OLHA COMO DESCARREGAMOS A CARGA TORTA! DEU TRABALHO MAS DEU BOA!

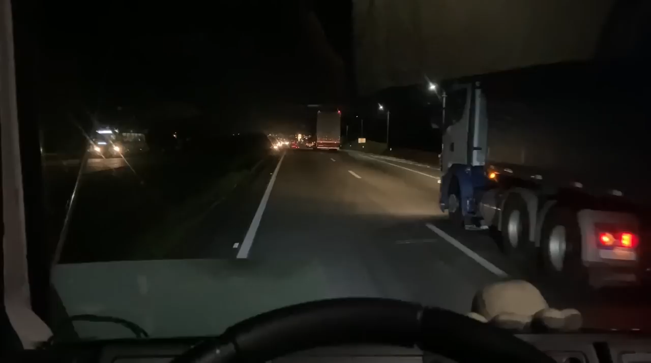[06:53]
Passando o anel de extra, pau sem capacete, que nem diz o irmão. Pau sem capacete. 85 por hora, porque o carro não passa mais que isso.
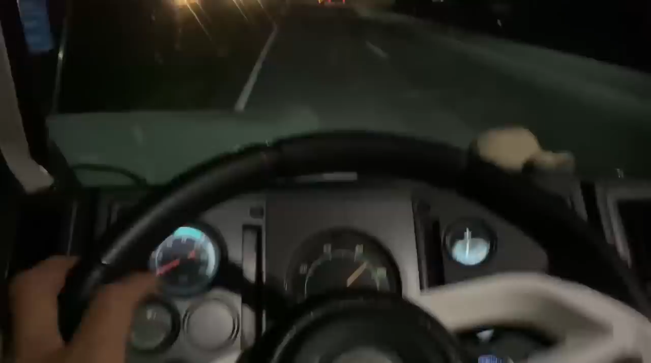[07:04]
Não vai, só na descidinha. Na descidinha ele vai, né? Dá um 100 por hora na descidinha.